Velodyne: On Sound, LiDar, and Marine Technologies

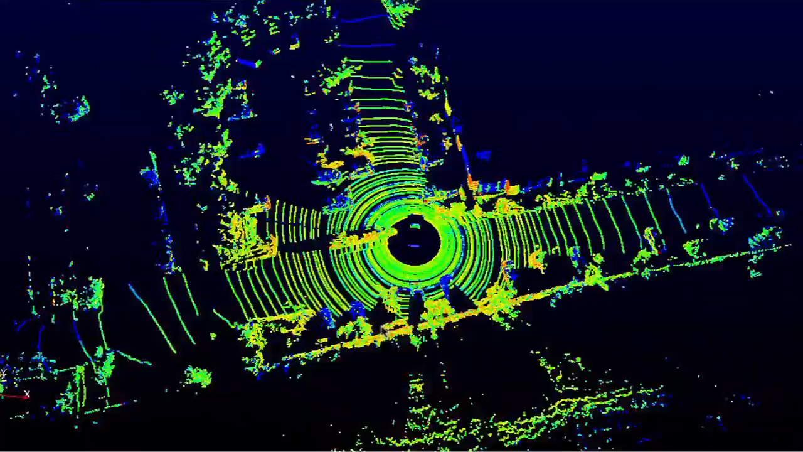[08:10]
You know, the lasers, they're not cheap and the detectors are kind of complicated. So this is a way of recycling them so that you get a lot of use out of them.
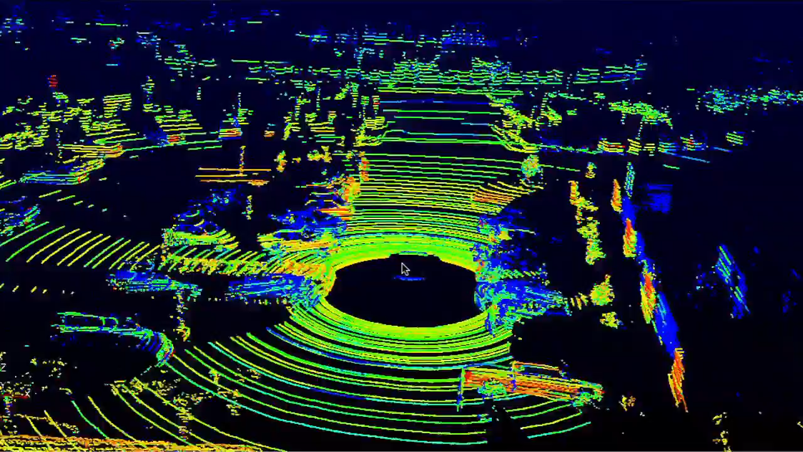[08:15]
But yet the picture comes out essentially real time, which is what we needed to do for cars.
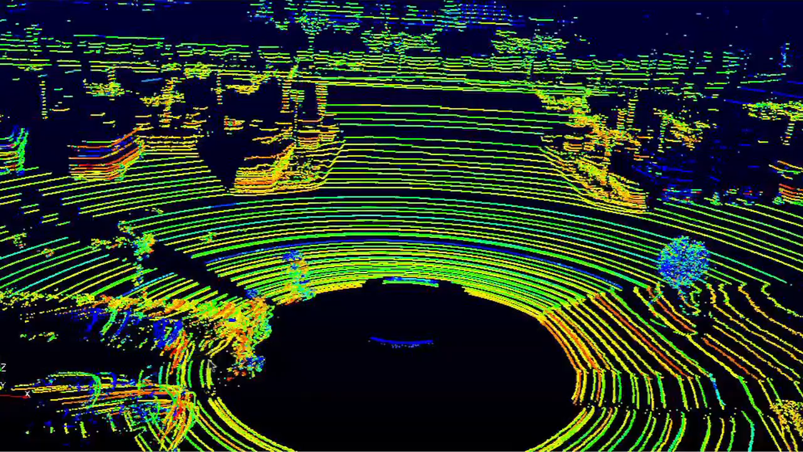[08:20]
Is there were, there's other stuff out there that'll make a picture if you wait a while. But the real, what we had to do is we had to have an instantaneous picture of what was going on out there.
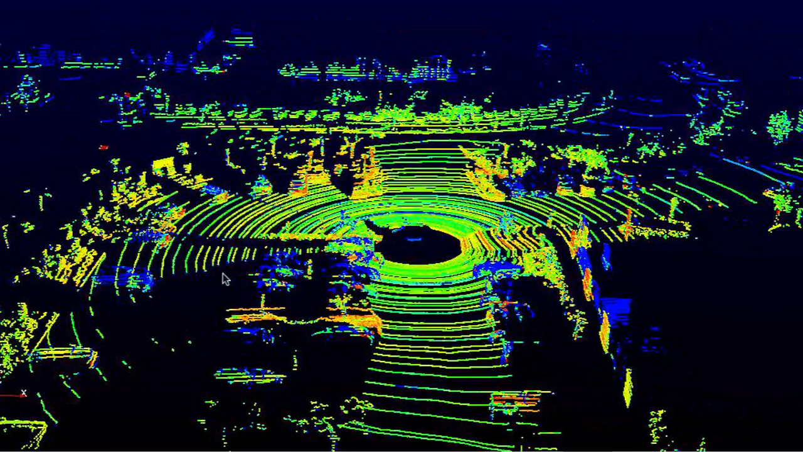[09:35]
So I'm kind of proud that I was able to, it's still alive after all these years. We used it on the parking lot to take video of Rocky, who's a running camera.
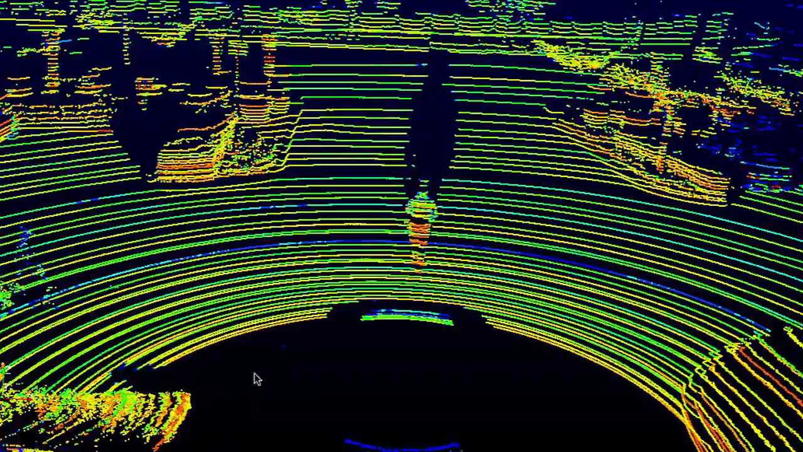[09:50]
And it shows up to 100 meters away and it shows in fairly good detail. It shows all the signs and the trees and the stripes on the pavement and everything. Well, it does that and,
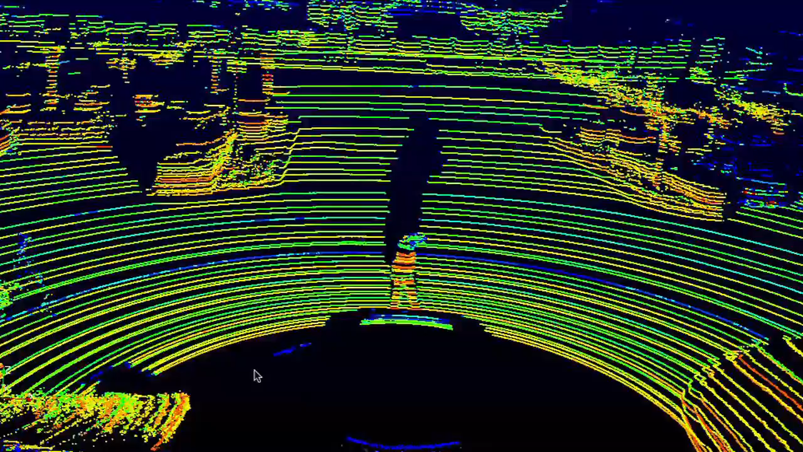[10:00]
you know, just from an inventor point of view, you know, it's like you get these ideas that it might do that if it ever got it built and turned it on.